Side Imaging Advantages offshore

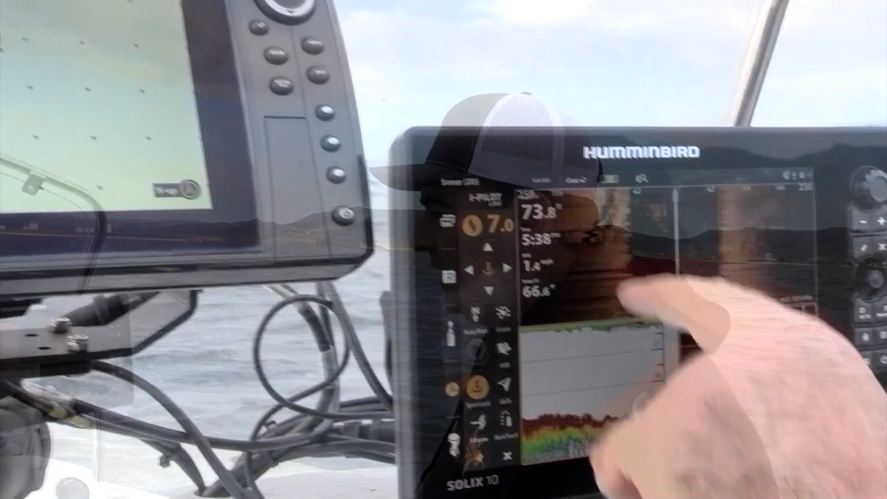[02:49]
And you can see here we're just nicely on the edge of that reef and that's probably a really good spot for us to be positioned right on the edge between the reef and the sand. We can see we've got reef just to the left of the boat and we've got sand just to the right of the boat.
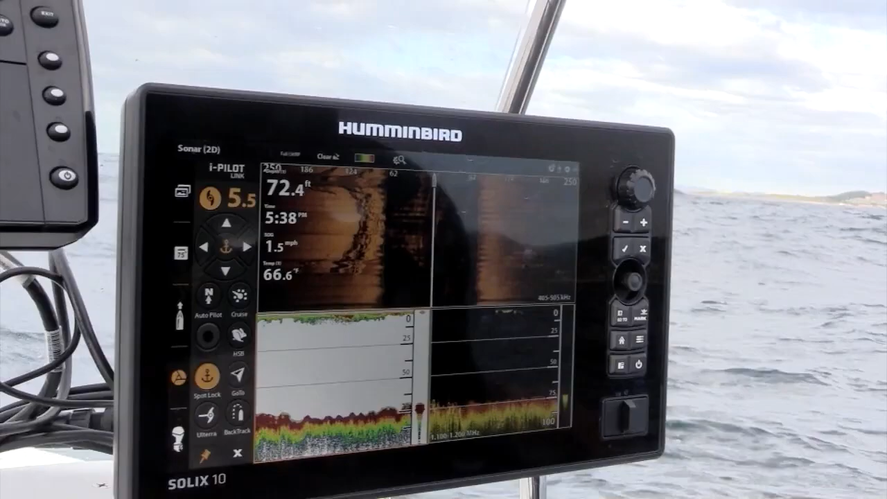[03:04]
On screen: depth 72.4 ft, speed 1.5 mph
So we're in an ideal situation to be able to drop some jigs down and hopefully target some fish sitting on the edge of that reef.
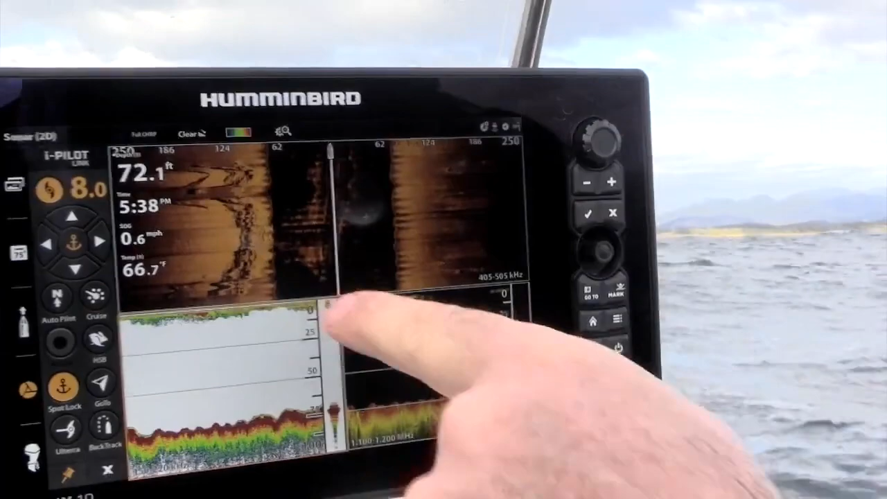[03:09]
On screen: depth 72.1 ft, water 66.7°F, speed 0.6 mph
We're in three screens at the moment. If we want to go to one screen in full screen, all we do is hold two fingers on the screen.
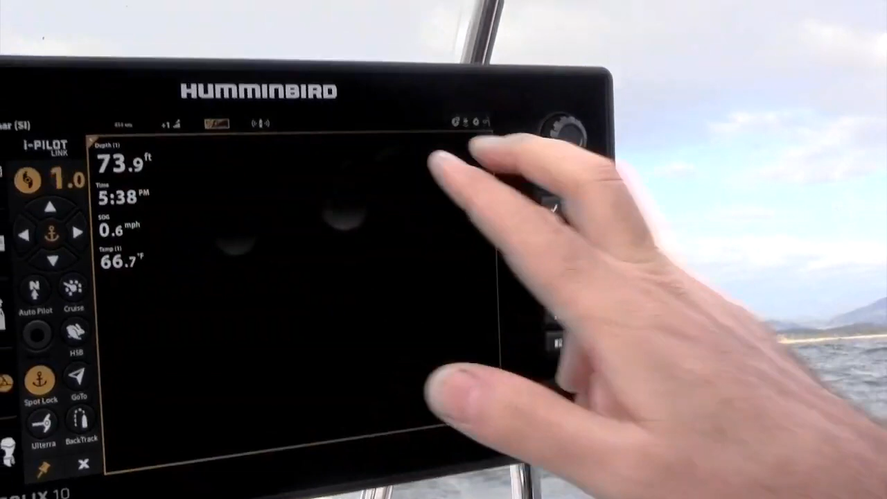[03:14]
On screen: depth 73.9 ft, water 66.7°F, speed 0.6 mph
That'll pull it up to full screen.
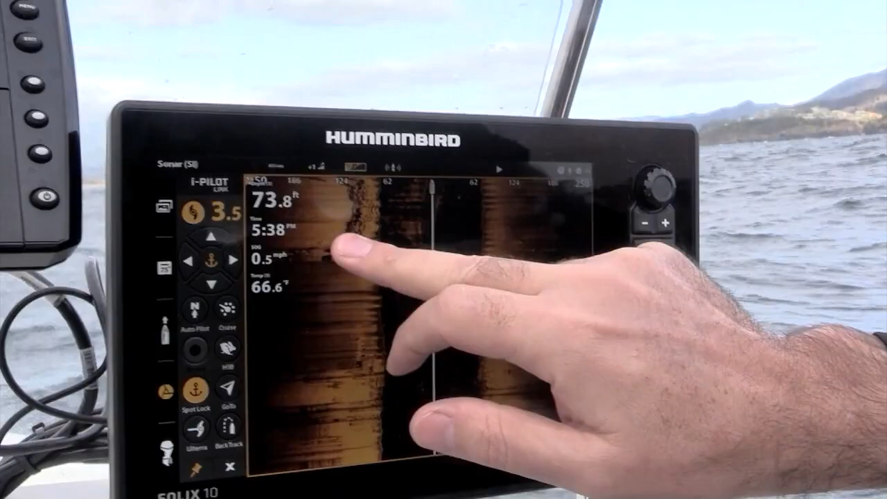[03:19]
On screen: depth 73.8 ft, water 66.6°F, speed 0.5 mph
If we want to mark any spot, we can just hold our finger on it and mark it as a waypoint.
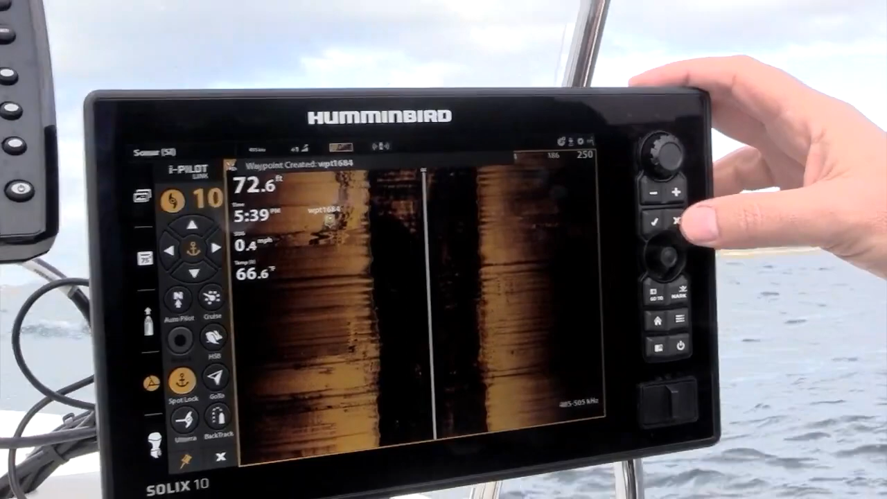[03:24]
On screen: depth 72.6 ft, water 66.6°F, speed 0.4 mph
If we want to pull that screen back down, just hold your finger on it, takes it back down.
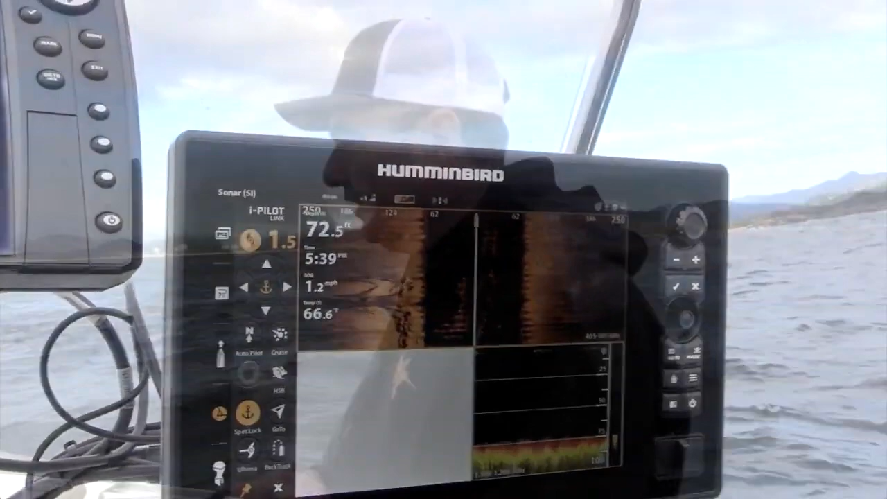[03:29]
On screen: depth 72.5 ft, water 66.6°F, speed 1.2 mph
If we want to move, one of the other good features, if we're on this reef,
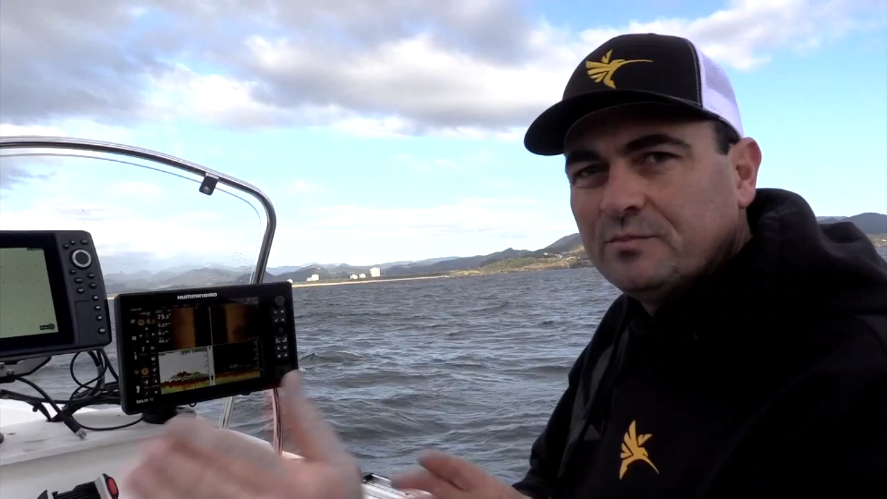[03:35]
if we want to just move left, right, forward, back a little bit, we can use jog mode.
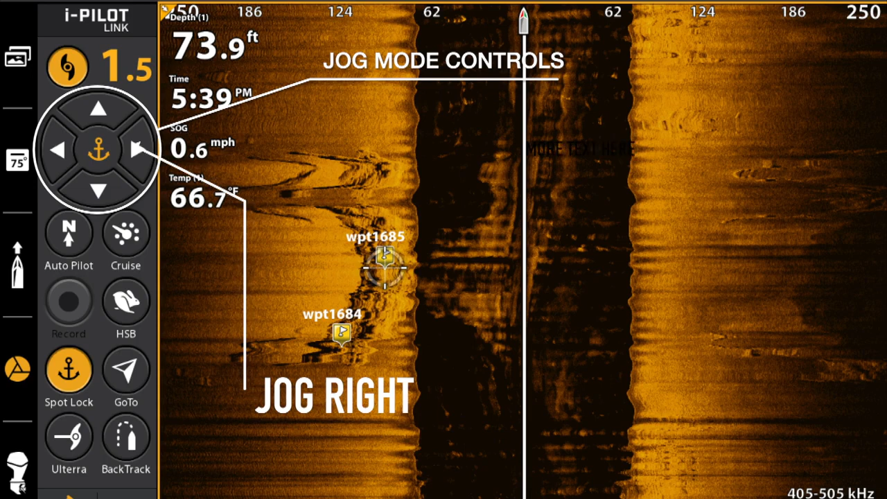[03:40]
On screen: depth 73.9 ft, water 66.7°F, speed 0.6 mph
So one of the benefits of this jog mode, we're in spot lock now and we've come across this big
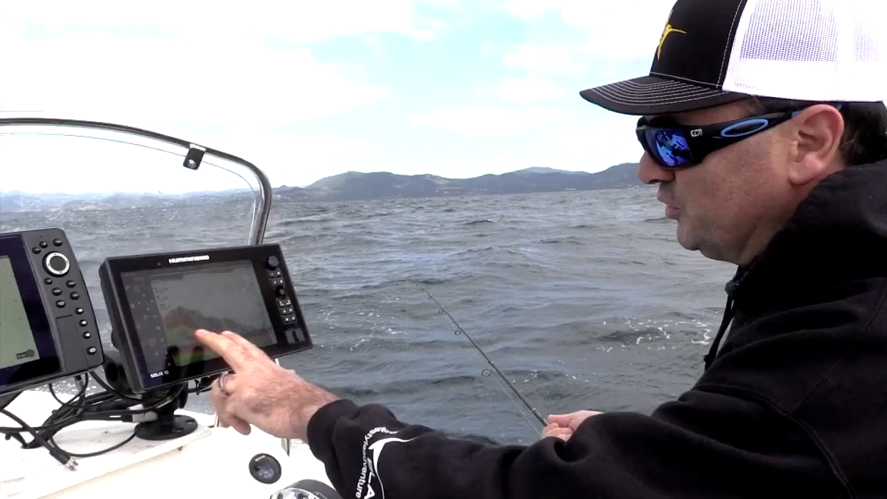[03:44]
school of bait
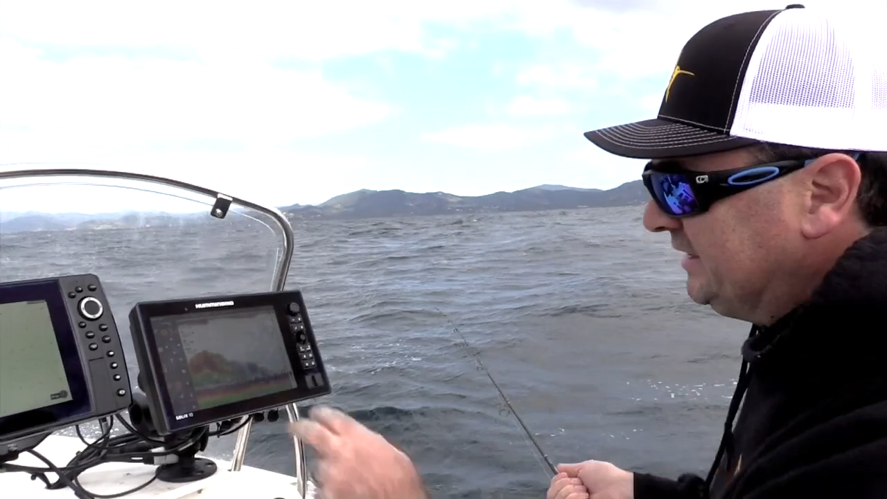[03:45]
and we're just working through that and the jog mode enables us to just move around,
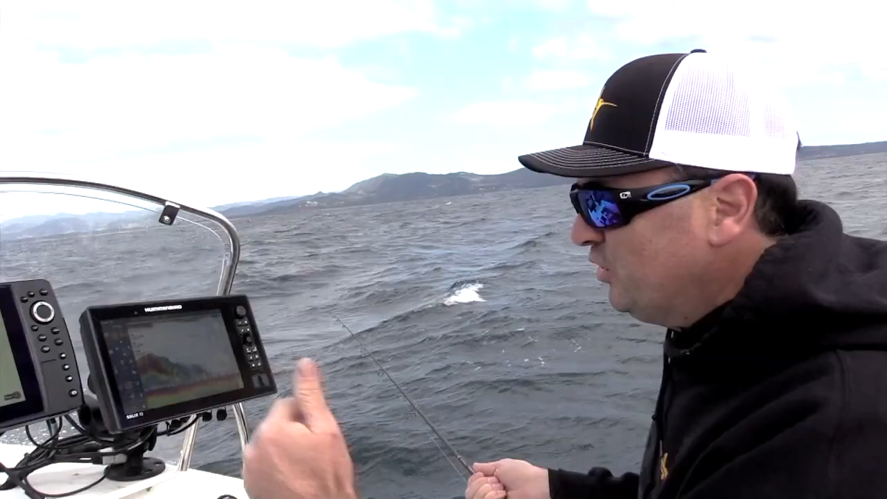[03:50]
just ease off that bait, see if there's any fish off the edges and stuff like that.
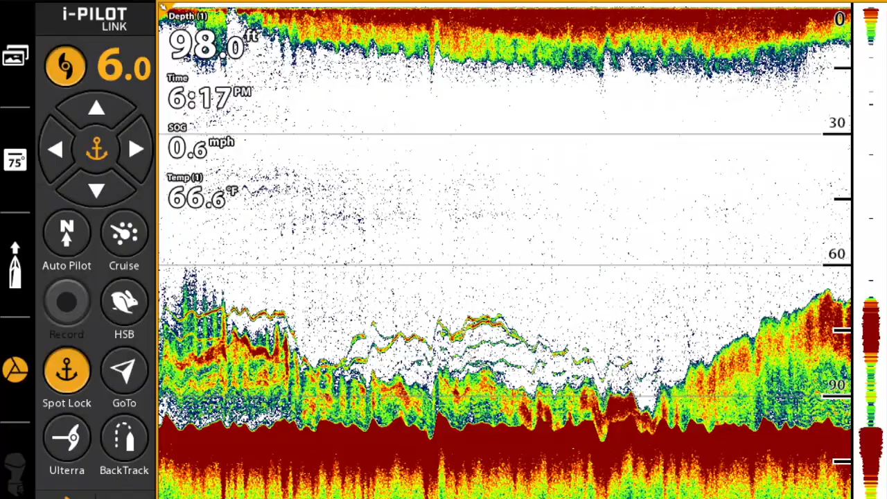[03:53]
On screen: depth 98.0 ft, water 66.6°F, speed 0.6 mph
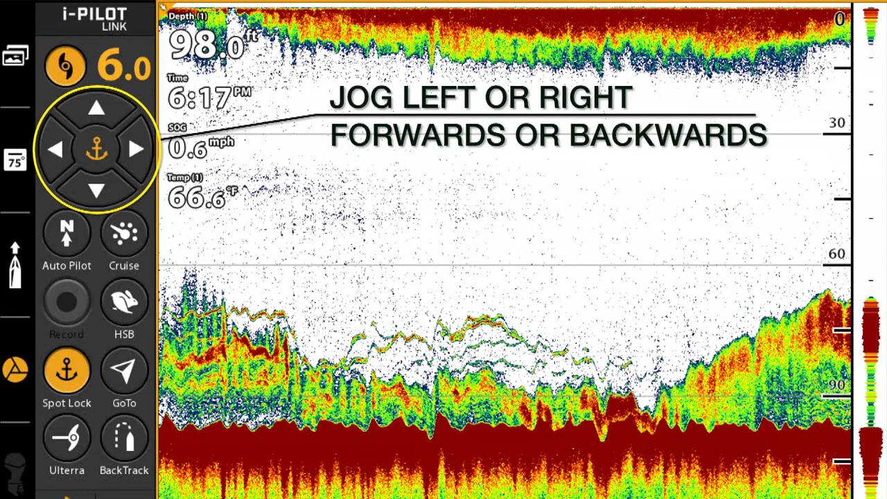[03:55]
On screen: depth 98.0 ft, water 66.6°F, speed 0.6 mph
So that's real handy. You're not sort of committing to an anchor and trying to just persevere.
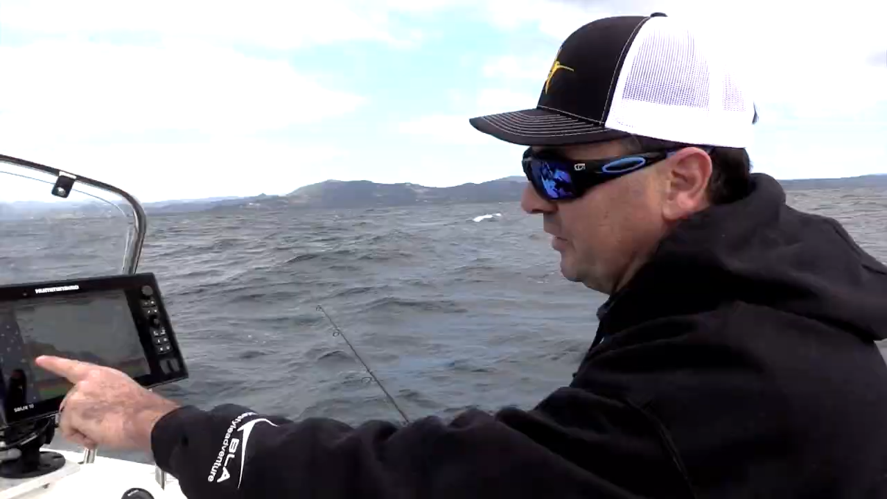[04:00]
So we've come off this bait now and now we're getting some single fish coming through.
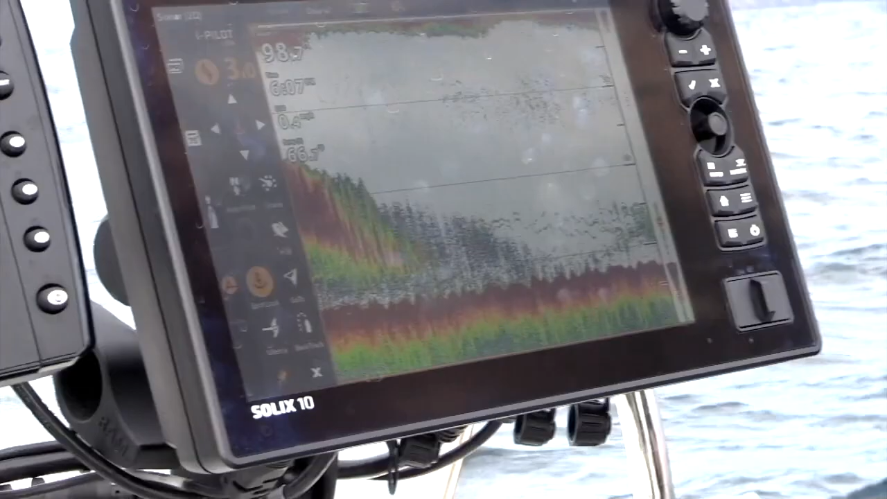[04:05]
So it looks like it's a bit better spot and that's where the jog mode really works well.